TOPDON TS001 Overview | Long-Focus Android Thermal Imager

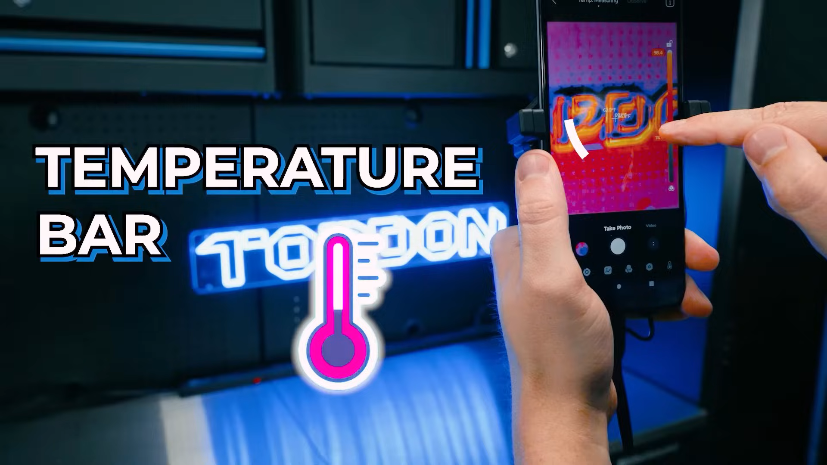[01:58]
And if we just want to see a certain range of colors, and you can see it backs all the other temperature colors out and brings you straight into those.
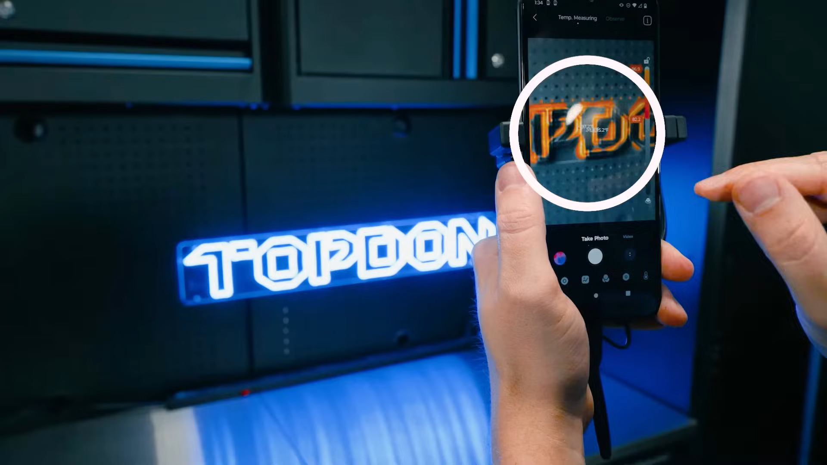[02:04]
So that's a really cool feature. We can add dots. We can add lines.
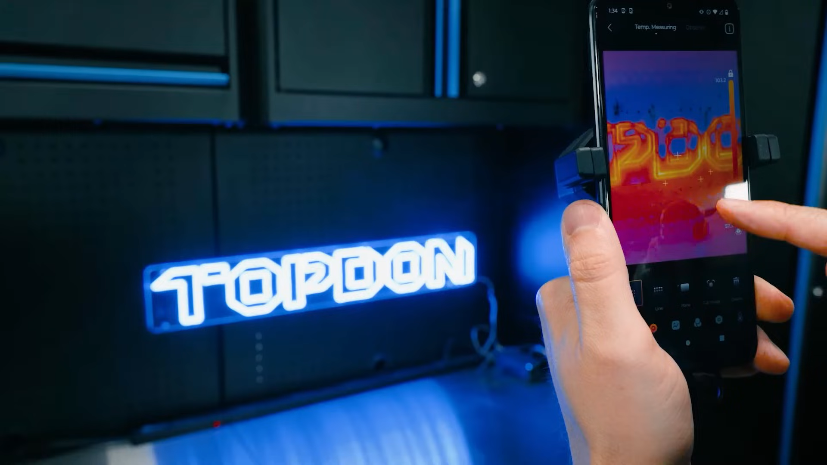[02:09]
If we want to monitor certain temperatures, bring up a line here.
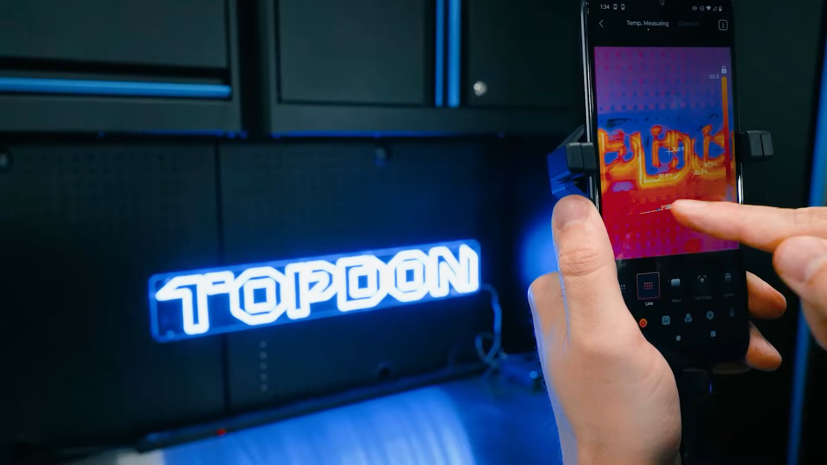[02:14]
It's going to tell you the high and low temperature on that line. And then lastly, we have a plane or a box that you can draw,
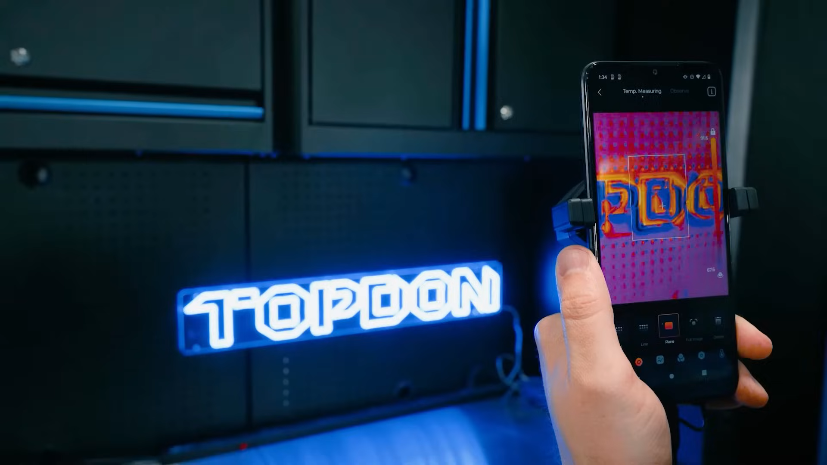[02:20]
show you the high and low temperature within the box.
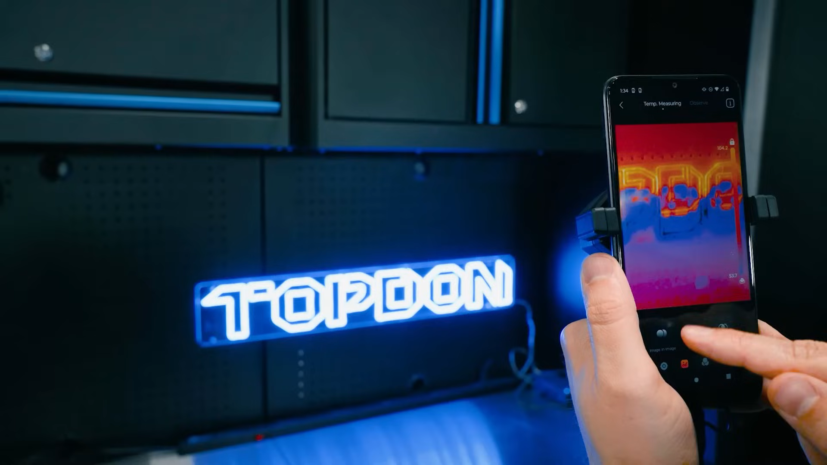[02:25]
Another great feature here is you're going to be able to do kind of a picture in picture or an image overlay. This is actually going to be using the camera that's on your phone.